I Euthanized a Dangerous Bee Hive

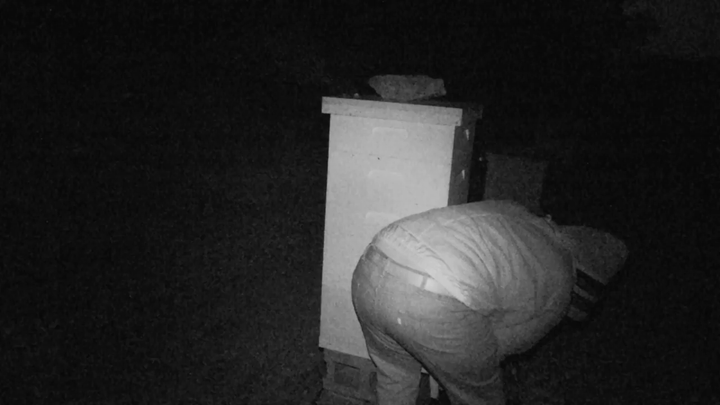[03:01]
So I've got the towel and I'm shoving it in the front there. I'm going to add a little bit of water to it to make sure that it's actually killing bees. It's not just keeping them from coming out. And then I'm going to go for the top cover here, throw the rock away.